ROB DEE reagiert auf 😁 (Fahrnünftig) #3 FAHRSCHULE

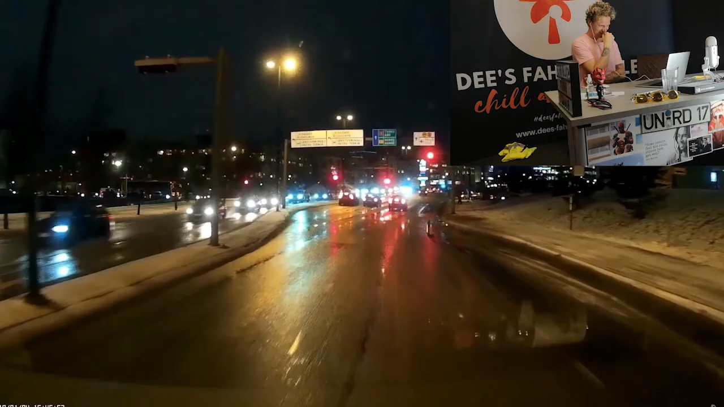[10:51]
Sorry, a bus just almost drove into me. Anyway, um.
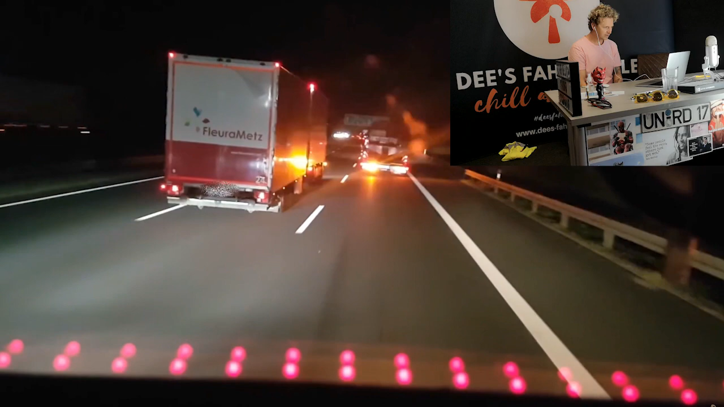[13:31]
Wie viel Abstand ist jetzt zwischen diesen beiden LKWs? Zehn Kisten Bier. Richtig. Nicht mehr als eine Handbreite. Oder so. Ja, ist auf jeden Fall nicht viel. Das ist Fachpersonal. Aber richtig. Genau. Jetzt. Ich fahre doch nicht so schnell, ey. Siehst du noch nichts? Stauende?
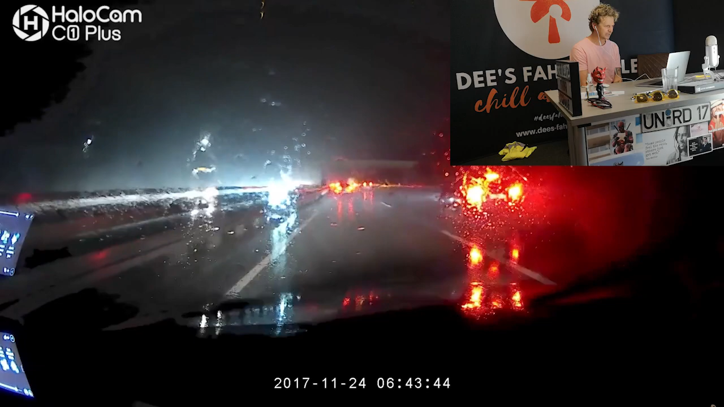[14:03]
Oder? Na klar. Komm schon. Das ist doch ein Stauende. Das leuchtet doch viel zu krass. Waren blieb nicht. Oh. Falsch rum, Udi.